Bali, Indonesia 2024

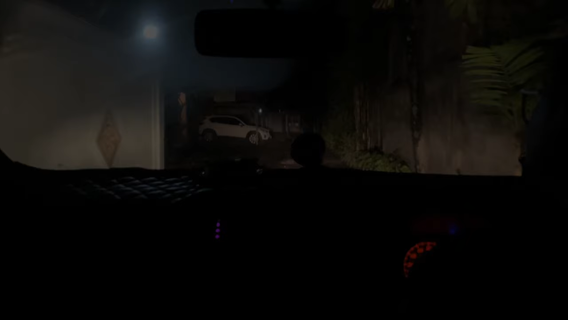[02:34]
It was a long day, and we didn't arrive at our lodging in Sanur until 2 a.m.